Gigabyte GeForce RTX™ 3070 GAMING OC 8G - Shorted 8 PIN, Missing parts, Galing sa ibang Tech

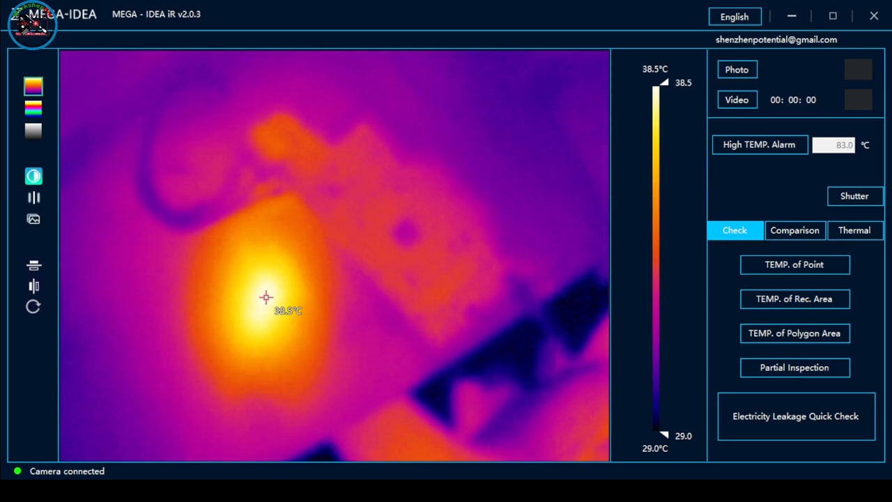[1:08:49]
On screen: scale top 38.5°C, scale bottom 29.0°C
So, gamit tayo ng thermal camera para ma-sense natin yung heat. So, mainit itong area na to. Takluban ko nga.
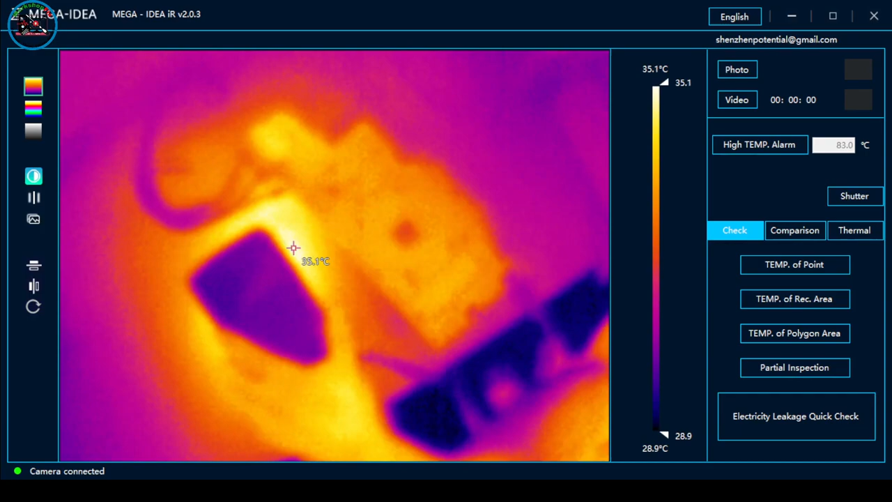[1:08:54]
On screen: scale top 35.1°C, scale bottom 28.9°C
Lagyan natin ng ano sa pin. Para hindi makita yung heat. Ayan.
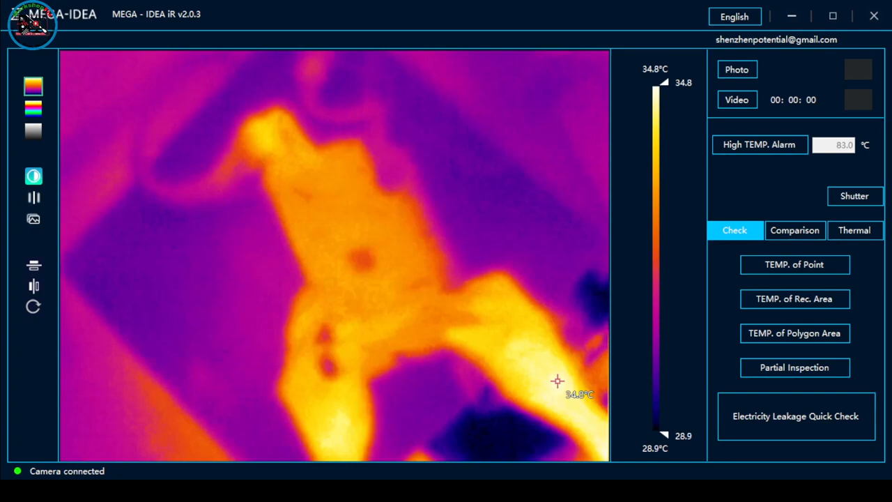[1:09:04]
On screen: scale top 34.8°C, scale bottom 28.9°C
So, check natin kung saan siya may mag-heat dito sa part na to. Turo na lang natin.
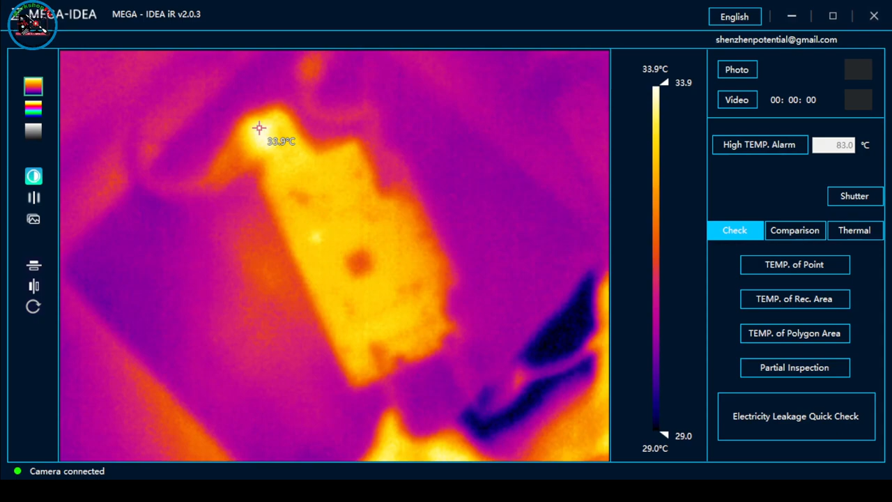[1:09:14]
On screen: scale top 33.9°C, scale bottom 29.0°C
So, let's turn on, power on. Okay, umiinit ang chip. So, okay. Wala namang umuusok.
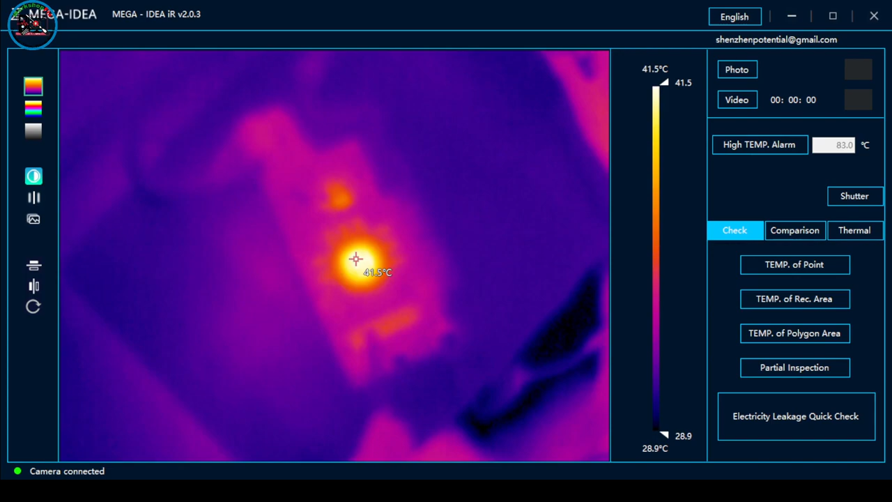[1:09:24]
On screen: scale top 41.5°C, scale bottom 28.9°C
Okay, may display siya, guys. Ayan, sa kabila. Bench.